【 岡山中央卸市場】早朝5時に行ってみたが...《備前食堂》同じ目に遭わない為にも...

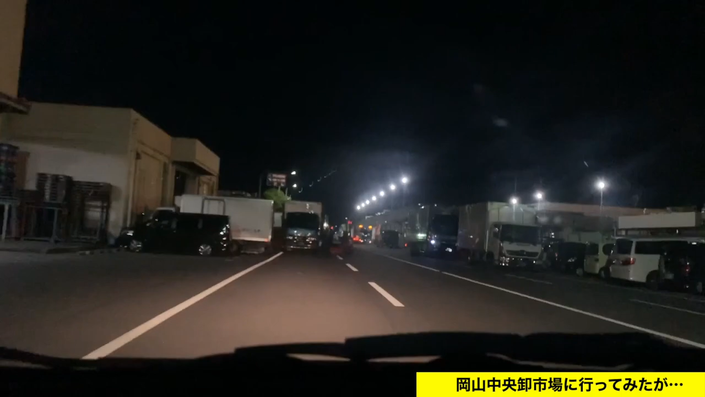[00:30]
結構トラックが多くてねどこに止めたらいいのかわからない感じだと思うんですけどはいとりあえず昼間行ったらわかると思うんですけど駐車場がね、あるんですよねすぐ近くにはい、ちょっとねその方まで行って止めたいと思います